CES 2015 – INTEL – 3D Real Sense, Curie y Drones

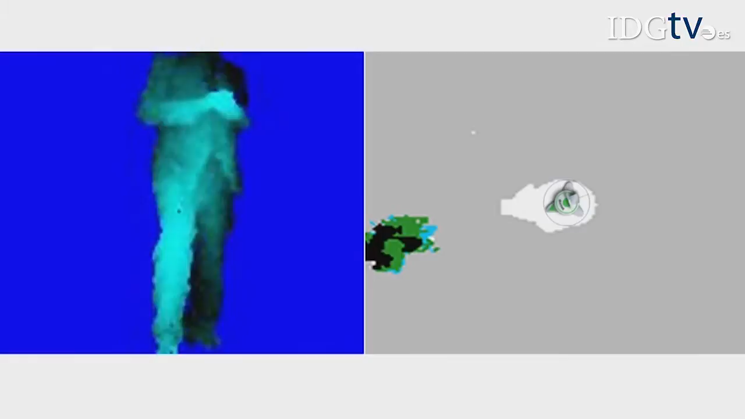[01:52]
If you move, we can see you move in 3D. The real leap forward that the industry has been waiting for is literally give drones sight to increase not only autonomy but safety.